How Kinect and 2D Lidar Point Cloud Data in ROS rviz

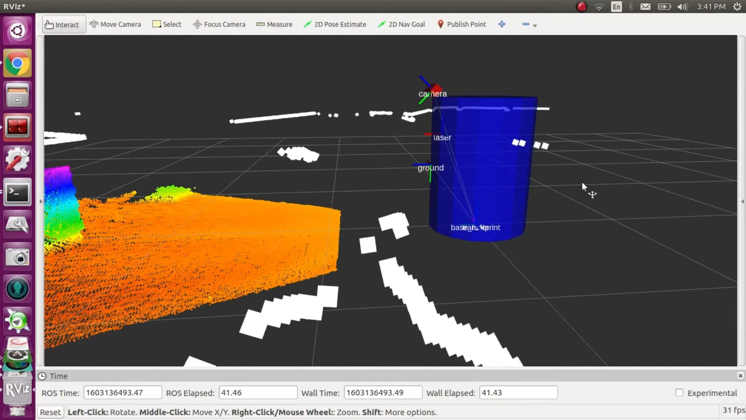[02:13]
and the blue robot has the same size of the octagon robot, and the same sensor position. I connected the sensors and robot using a TF tree,
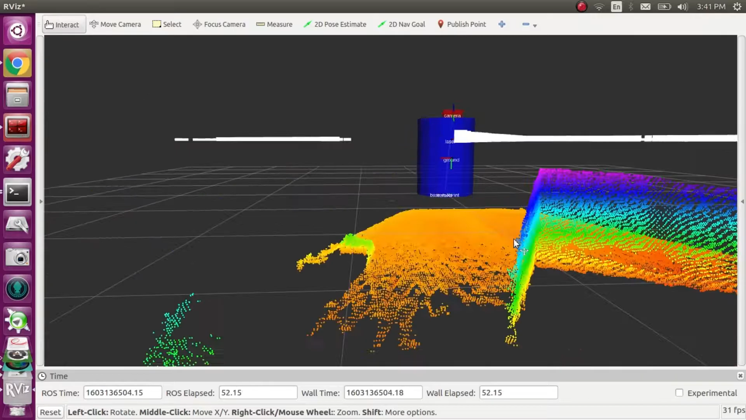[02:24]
a coordinate frame transfer tool in ROS. The Kinect is 45 degrees down to the ground, and the 2D LiDAR is about 0.7m high.
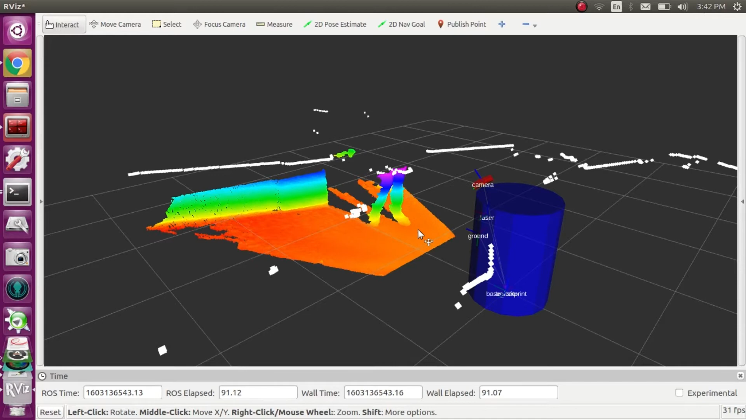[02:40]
The colorful point cloud data is generated from Kinect. Each point cloud has XYZ value. Z means the distance between the sensor and object, and present by the different colors. And the white point cloud data is from 2D LiDAR.
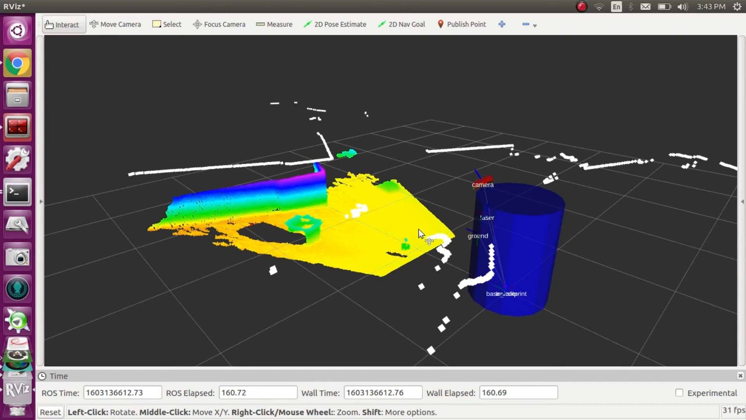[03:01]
This LiDAR only has one laser beam, which means only can make a 2D map.